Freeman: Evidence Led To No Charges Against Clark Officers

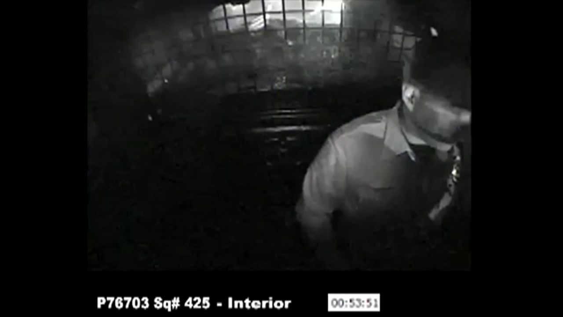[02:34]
OFFICER RIGGENBERG LETS OUT A SIGH AS HE SITS IN THE BACK OF A SQUAD WHEN ANOTHER OFFICER ASKS HIM A QUESTION.